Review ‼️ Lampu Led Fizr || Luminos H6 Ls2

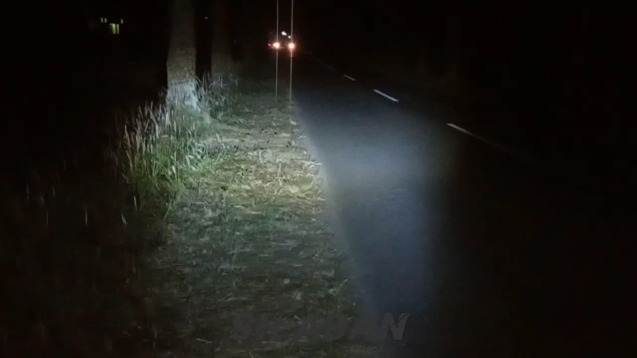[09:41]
Dan sepertinya untuk jarak jauhnya itu terlalu tinggi. Untuk jarak jauh masih terlalu tinggi, kita setting terlebih dahulu ya untuk ketinggian dari jarak jauhnya. Kasihan untuk yang berpapasan nanti. Oke, kita setting terlebih dahulu. Baik Kang Bro, untuk ketinggiannya sudah saya setting ini ya.